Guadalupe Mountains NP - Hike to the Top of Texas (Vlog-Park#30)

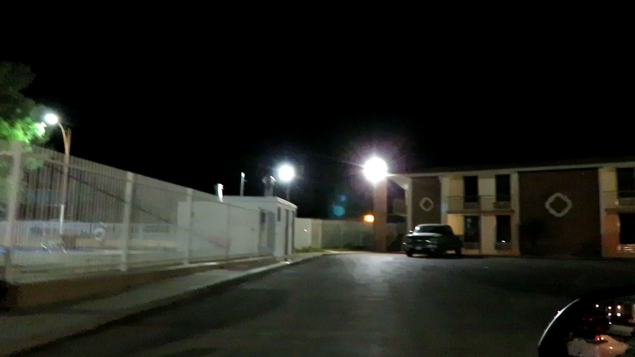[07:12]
Look at this. It's like all trucks in this parking lot.